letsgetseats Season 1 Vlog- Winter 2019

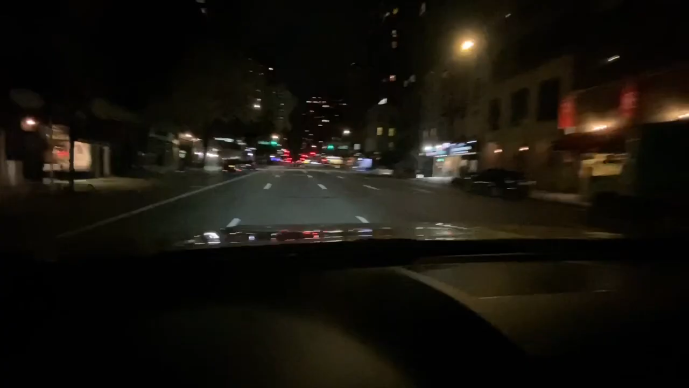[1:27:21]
This looks very strange. Just absolutely no cars in the street.